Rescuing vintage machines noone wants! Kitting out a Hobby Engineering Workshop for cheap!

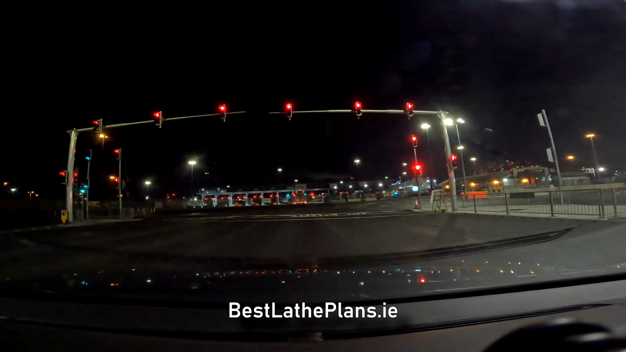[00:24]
So this video is a bit different to the normal videos that I post and as you can see I'm driving through Dublin
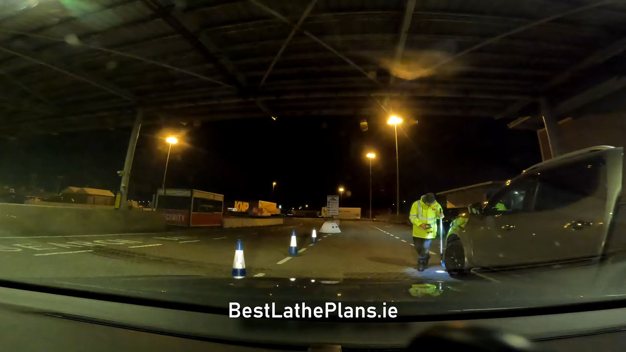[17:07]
So all that was left was driving back to the ferry port, hopping on the Stenoline ferries again, and getting back to Ireland.
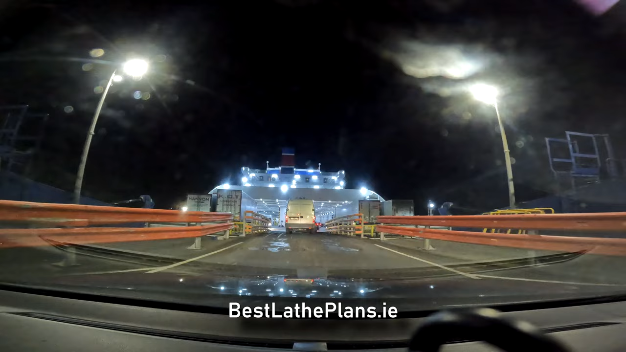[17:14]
Coming soon will be the video of me getting the machines delivered to my temporary storage place in Ireland.